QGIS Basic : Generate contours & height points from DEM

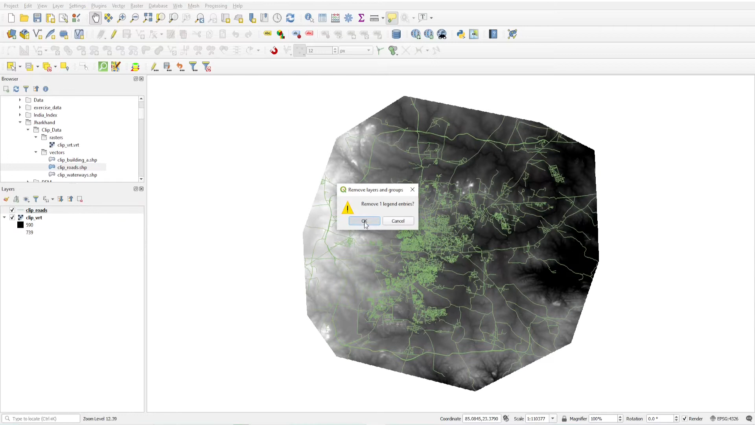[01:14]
These are the roads, so we have to work with the raster data. So in this DEM we have to generate contours.
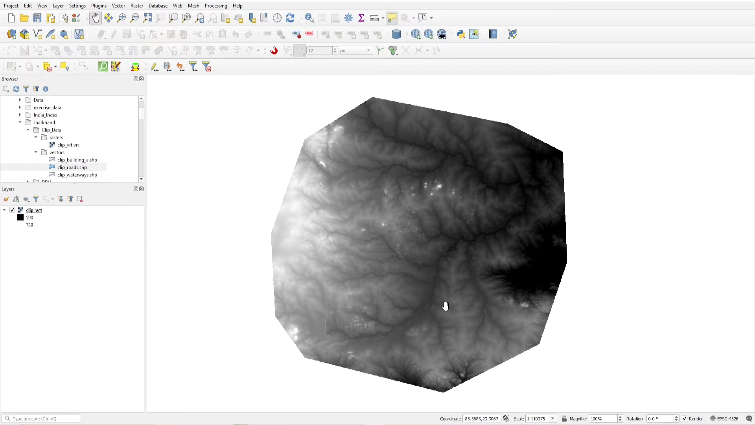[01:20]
So how to do this? Just go to raster, extraction, contour. A dialog box will appear. Input layer is your DEM layer. This is clip ART band number 1. This is the contour interval of which you want to generate contours. You can give it to 10, 20, 30, 5 or anything.
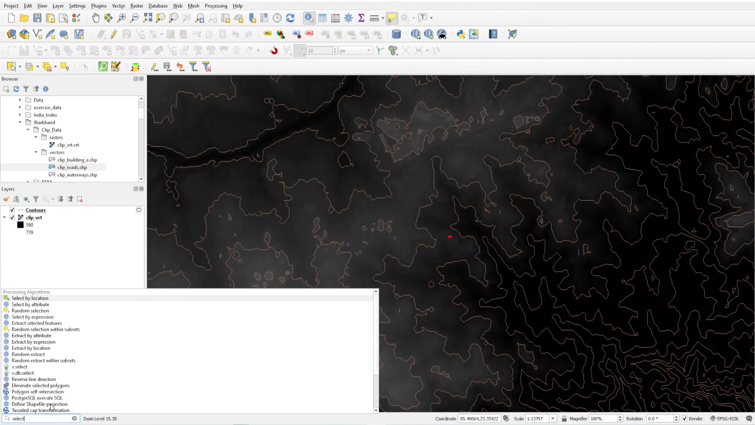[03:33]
Okay, so how to select that? Select by expression. So expression is dollar
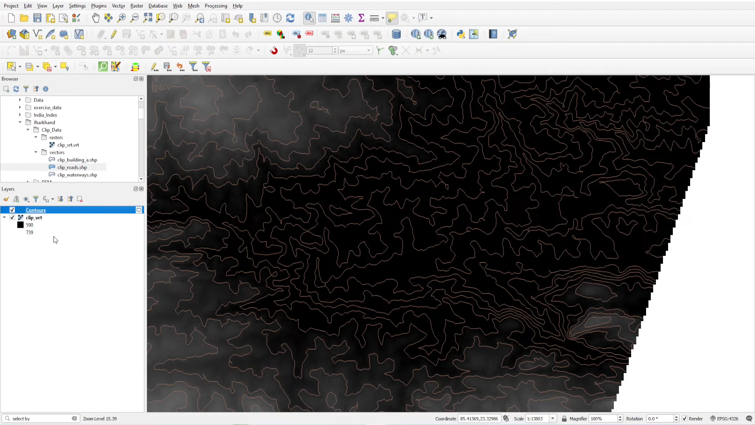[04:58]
If we have some point values on top of the hills, then how to get DEM value into that? That is a DEM raster value to that point. So first we have to place the points. So just create a layer, new temporary sketch layer. I'll just name it point, geometry type point, projection same, nothing to change. Or we can change it to, we can create a field here, such as HIGHT, height of whole number, add to field. We're creating a default field, a field here, so we can get values here.
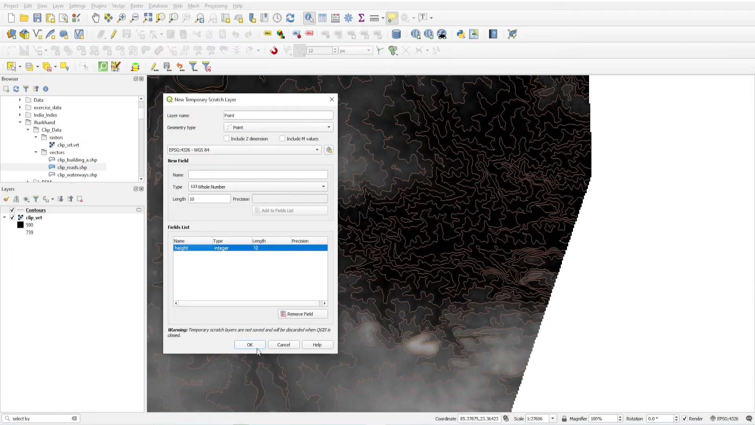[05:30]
Okay, so I'm just creating, placing the points, turn toggle editing and start placing the point.
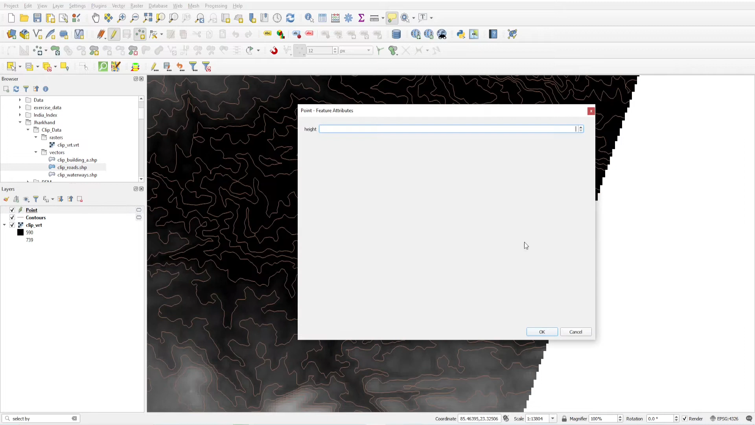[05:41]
One point here and just click OK. One point here, click OK. One point here, click OK.
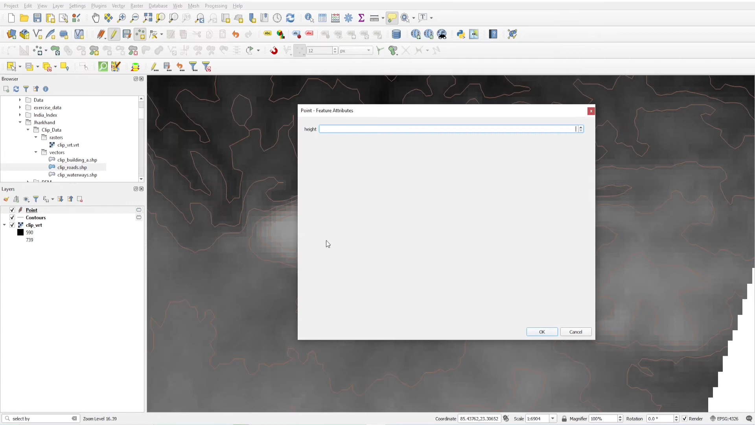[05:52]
One point here and another points, one on this top. Okay, you can put the points on junctions of a stream also.
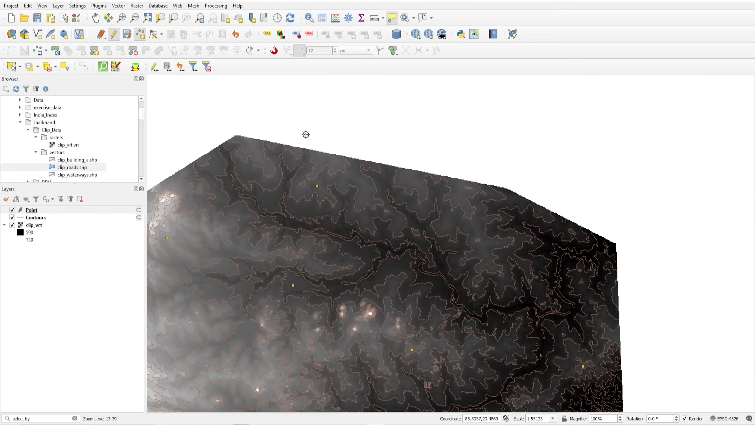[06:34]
So these are the my points. You will see attribute table, here is nothing. So just save this.
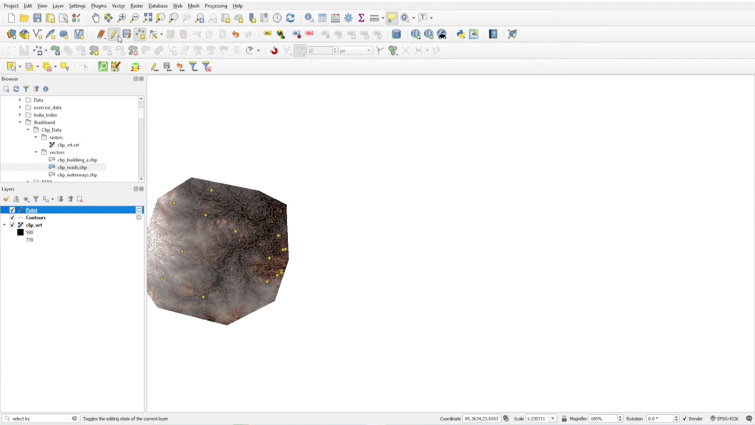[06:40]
Now from pressing Control K, you navigate to this portion and just type here raster value to add raster value to features. Just click this. I'm just using this point layer as a shapefile and select the grid as a raster dem clip vrt, click OK.
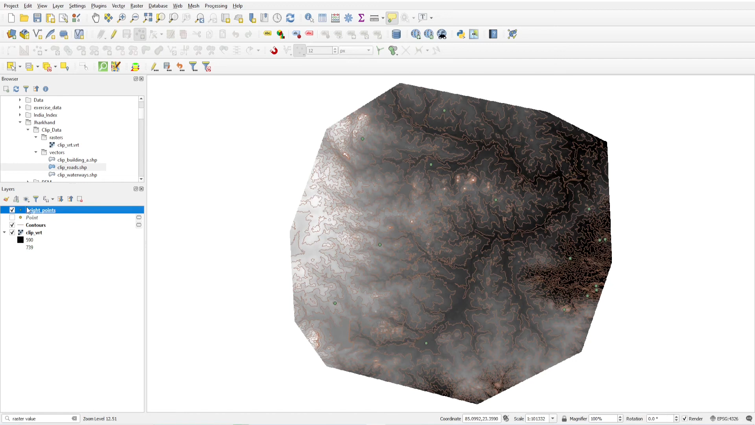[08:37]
So this is my new height point value. I'm just turning off this. These are the my height points. I'm just changing this color to yellow. You will see these are the points and I will check the attribute value.
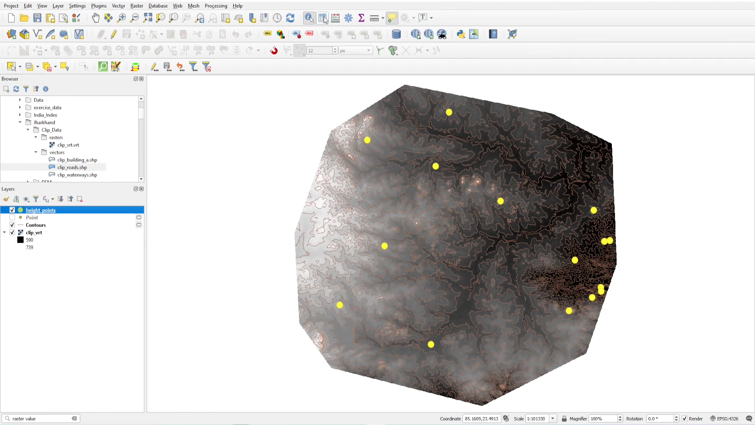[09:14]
Okay, and just save. Just delete this column. So add it and delete this clip vrt.